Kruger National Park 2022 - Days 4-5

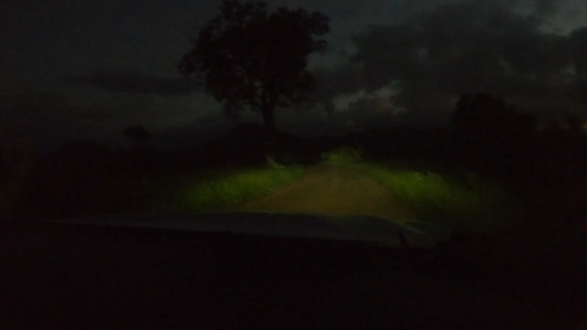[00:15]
It's still a bit dark out. Yeah, nice orangey colour over there.